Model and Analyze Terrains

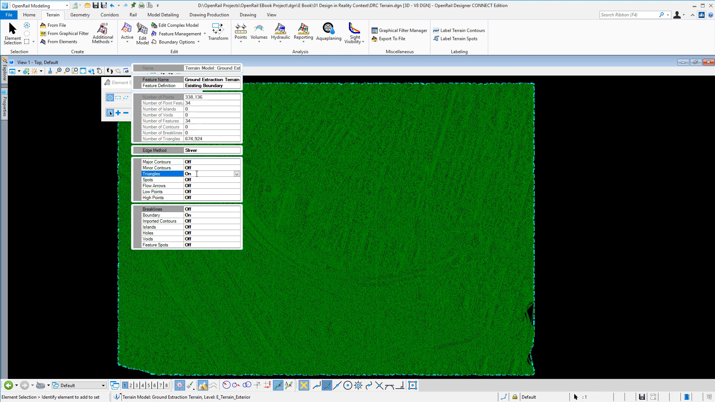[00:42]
and maybe I want to change the triangle display to sound like a thematic height say and here I can set the height to suit obviously the terrain itself.
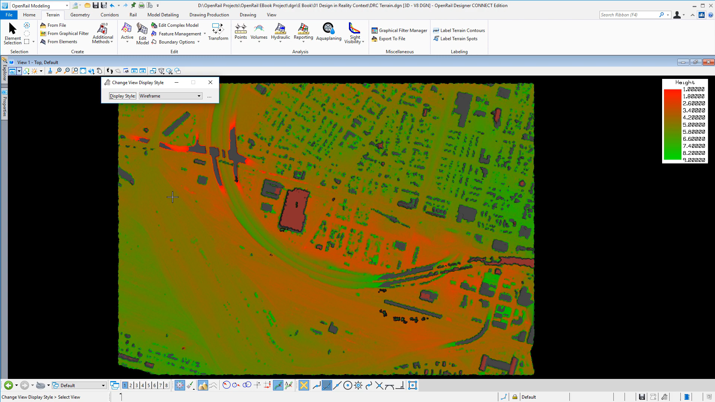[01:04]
Put this back to wireframe and I have other tools let's just zoom in down here like trace slope for instance so
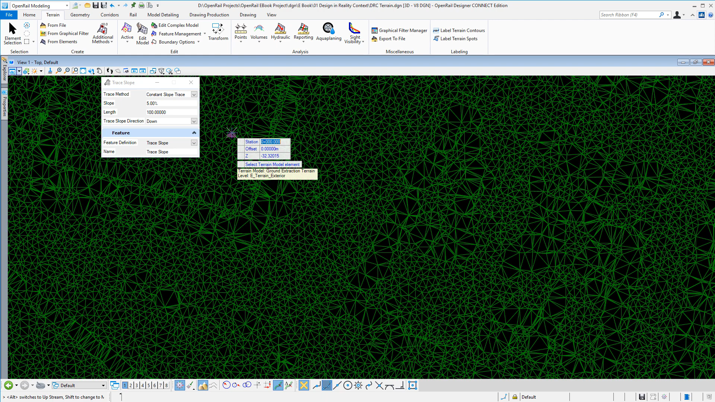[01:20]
I can select my terrain model zoom into this area and I could set a maximum slope